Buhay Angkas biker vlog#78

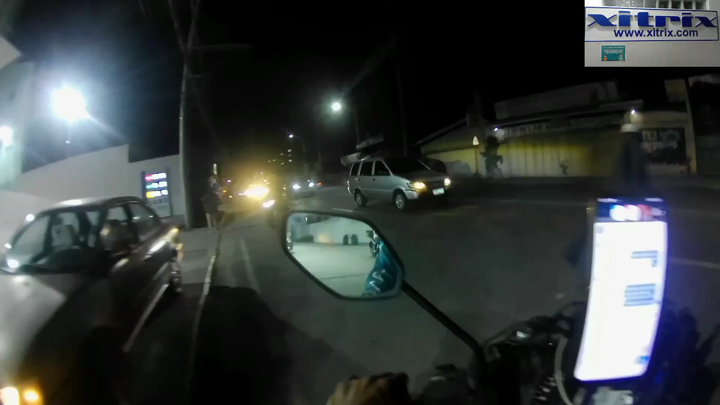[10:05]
Ayun po mga ka-vlogs, nakapag-gas na tayo. Dito natin nagpag-gas sa Ampid. Dito na rin tayo mag-aabang ng Sikanbuk. Alright. 2 hours later.
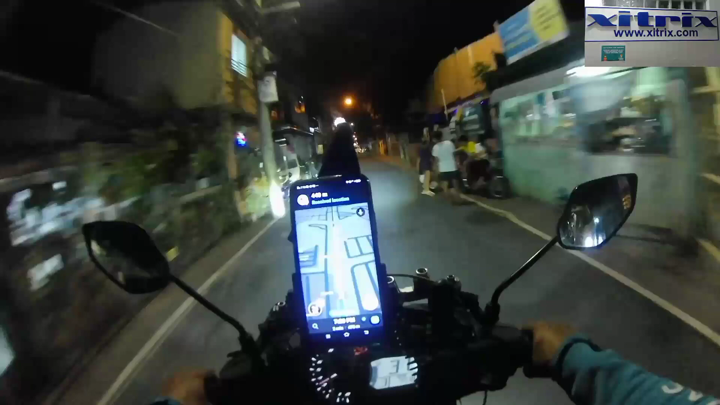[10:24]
Ayan po mga ka-vlogs, nakakuha na tayo ng Sikanbuk natin. mula dun kanina sa may North View Batasan mga ka-vlogs, bumaba tayo ng San Mateo, tapos pinaibay natin yung Nangka Marikina, tapos dito natin nakakuha sa may bagong silang Marikina, yung drop off niya sa may Bridgestone, ay hindi, lagpas pala ng Bridgestone sa may Pasig, doon yung ano,
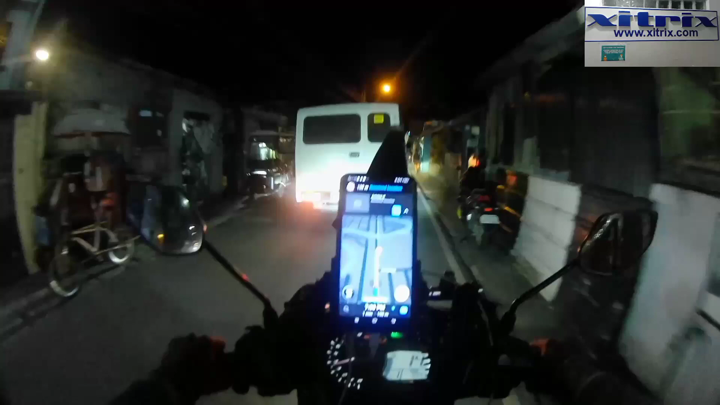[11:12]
Mula dun sa location natin hanggang doon sa location ng pasahero natin, sa pick-up location ng pasahero natin, nasa 1.2 kilometers ang layo.
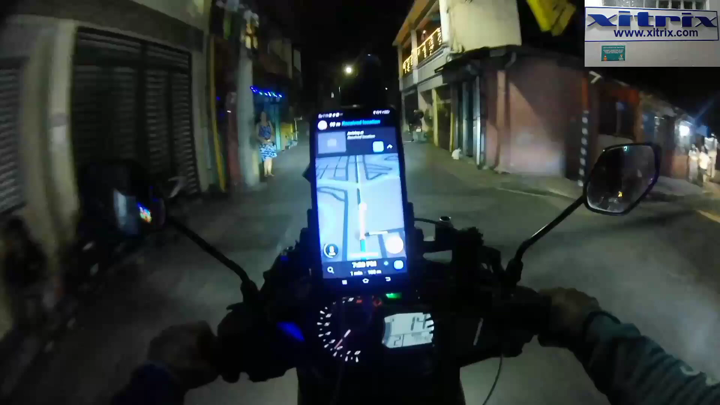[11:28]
Ayun, malapit na tayo, nasa 100 meters na lang tayo.
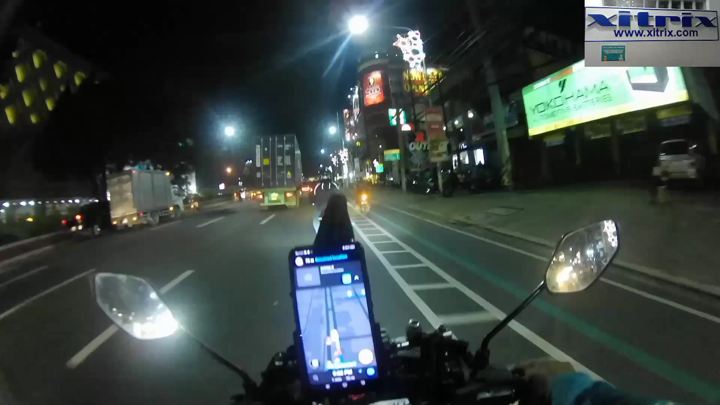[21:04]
Yun, pinasukan na po tayo ng pang-apat na book, mga ka-oblas. Dito lang yung pick-up sa may Quezon Ave. Tapos, yung drop-off niya para Jigpur.
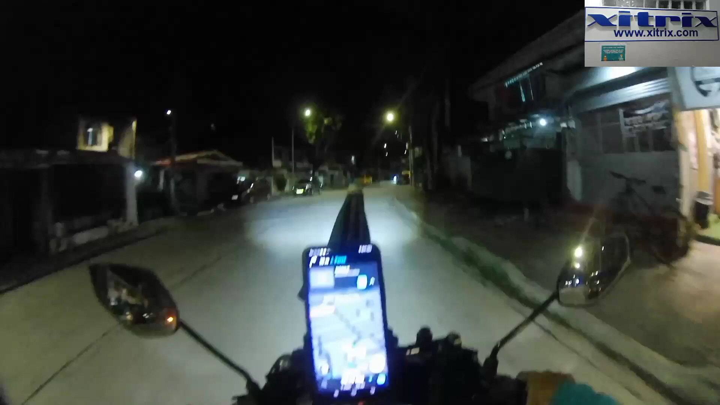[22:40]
Dito lang yung pick up sa may Project 4, sa may GPRS Street, tapos yung sa Teleperformas yung ano niya, yung drop off.